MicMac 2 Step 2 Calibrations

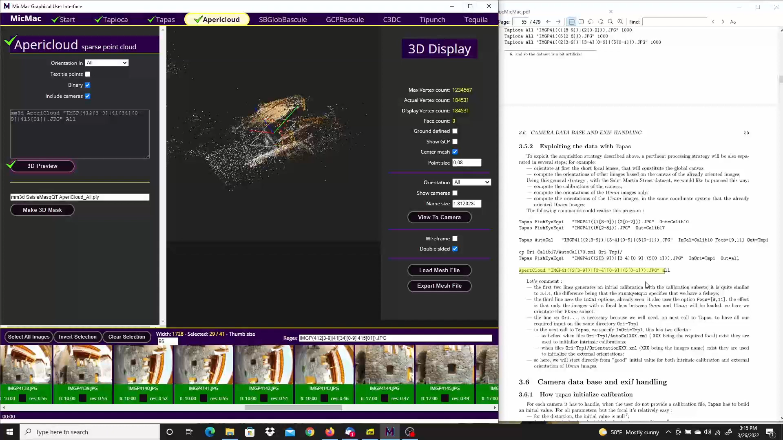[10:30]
Go ahead, and that's the end of the tutorial in the manual.
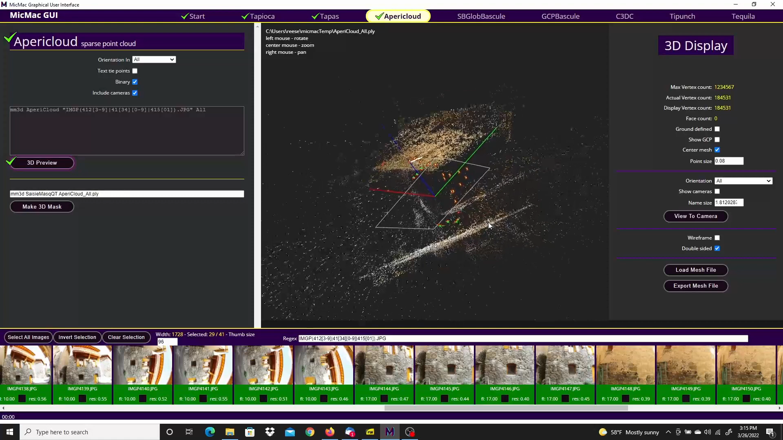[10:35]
You can come down, take a look at where the cameras are.
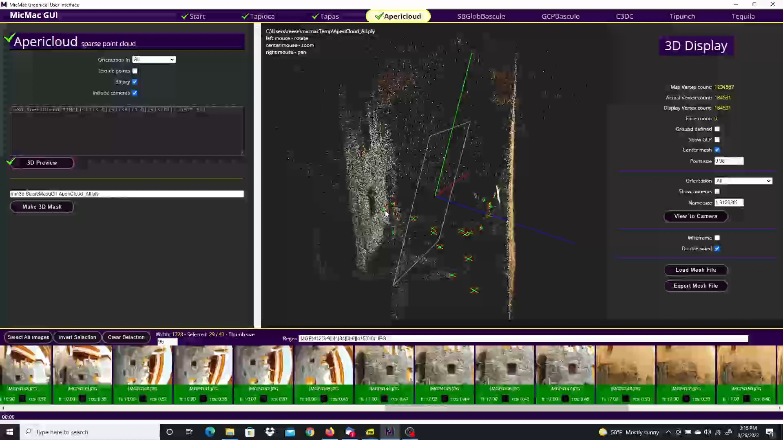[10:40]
I'm going to make the points bigger.
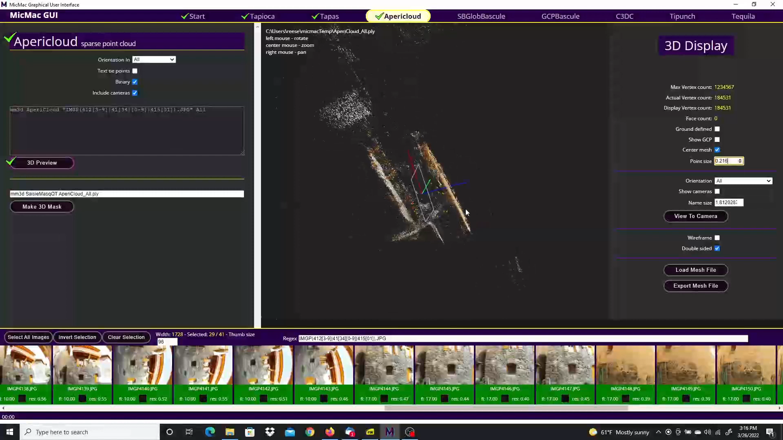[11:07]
I'm going to make the points bigger. mask out this section of the cloud, and make a dense cloud from that.
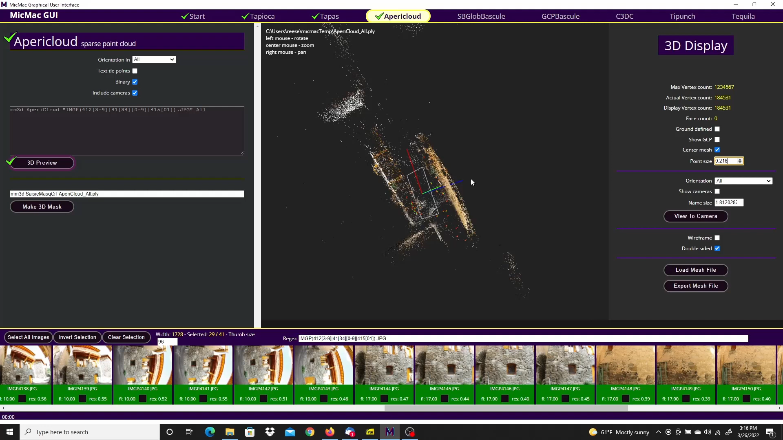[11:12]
So I'm going to click Make 3D Mask. Build that up. Your mouse wheel in to zoom into the area I'm interested in.
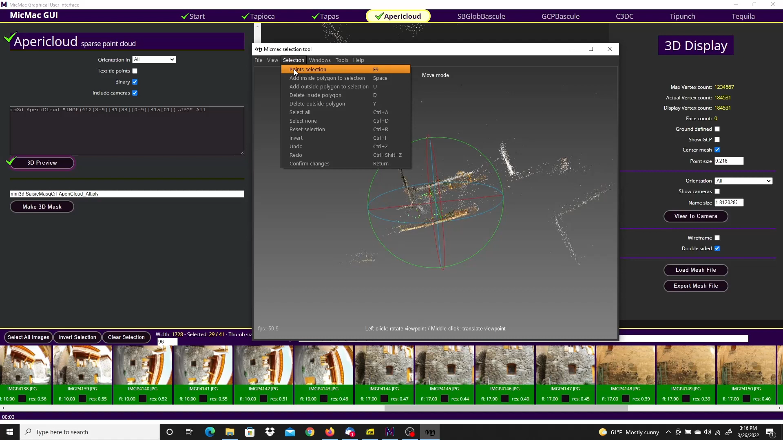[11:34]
Looks good. Got a selection, point selection. Left click to draw the polygon. Right click to close it.
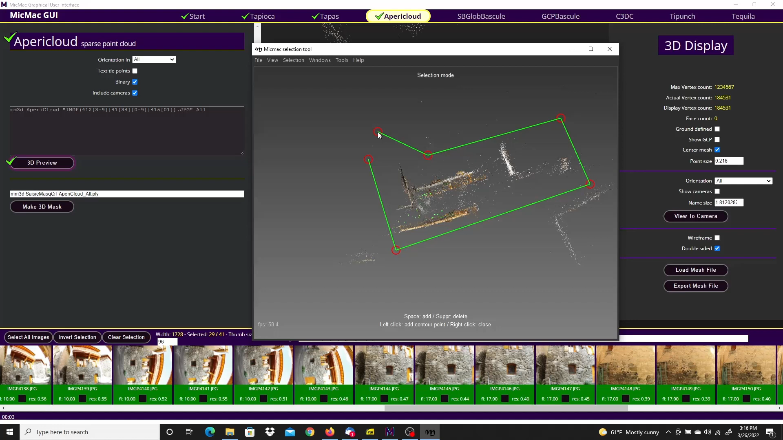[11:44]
And space to select those dots.
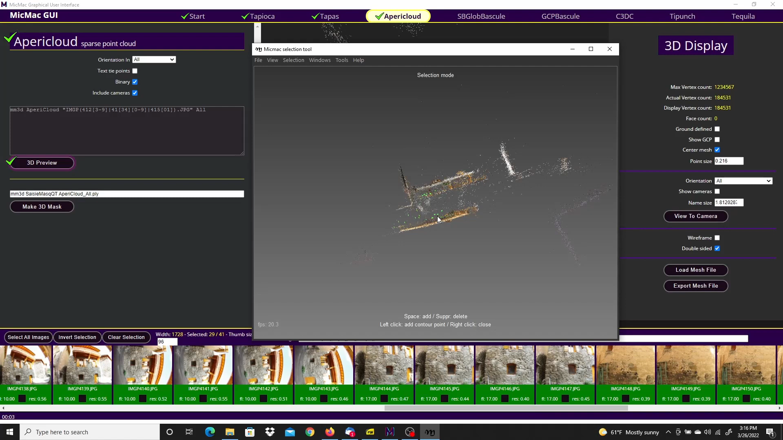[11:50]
And I'm going to do one more selection. Again, left click to fill the points.
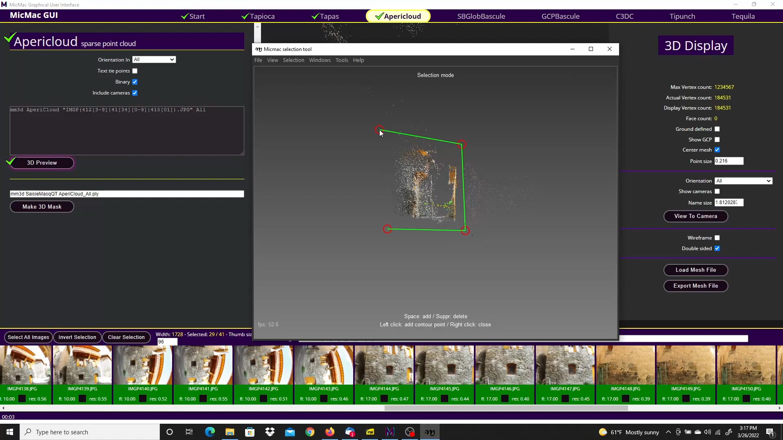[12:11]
Right click. This time I'm going to delete everything outside the polygon.
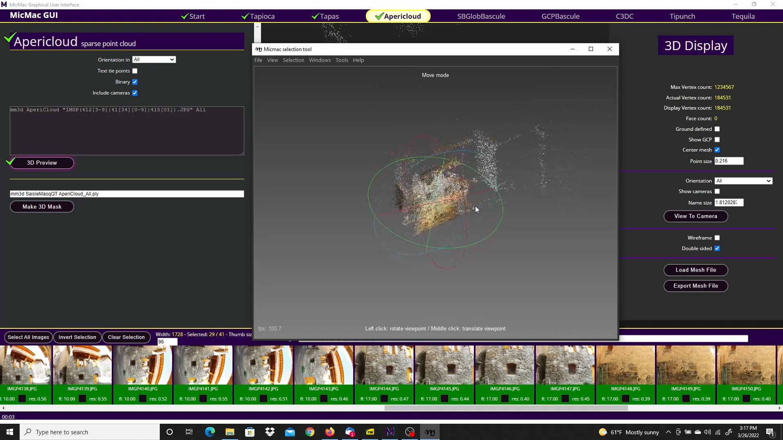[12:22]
We just have the little street section here selected. Go ahead and save selection info. And exit.
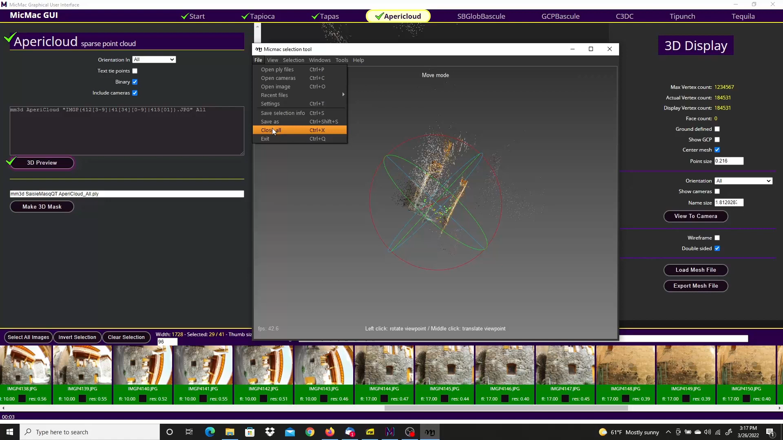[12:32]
I'll go to the dense cloud reconstruction.
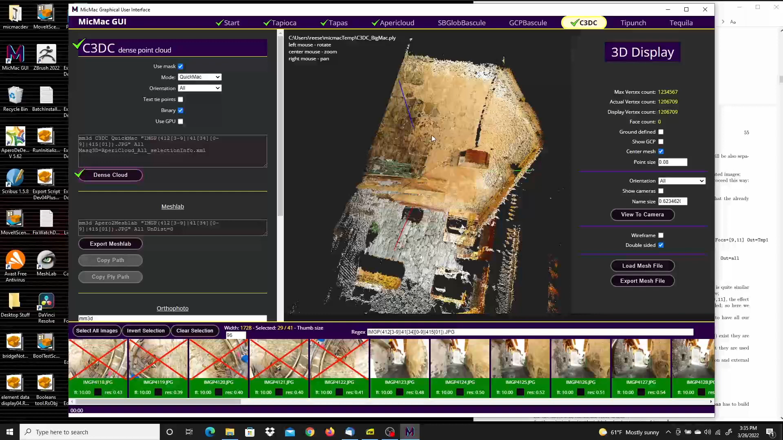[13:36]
So I had to restart the program. And then just use the load mesh button here. To load in this C3D3 Big Mac PLY file.
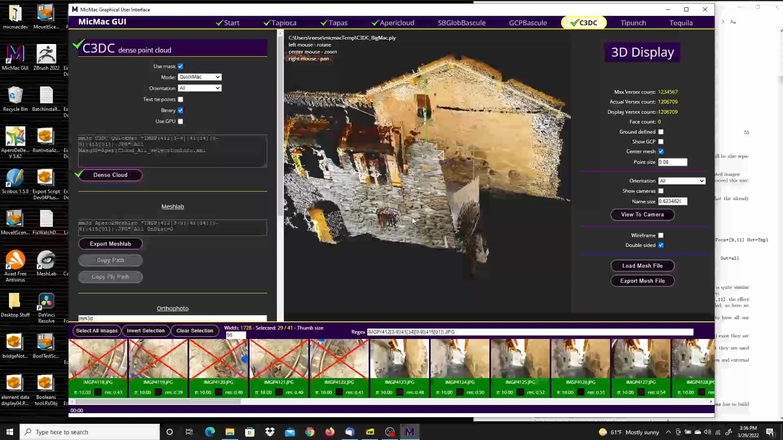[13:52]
But here's the final result of the dense cloud reconstruction.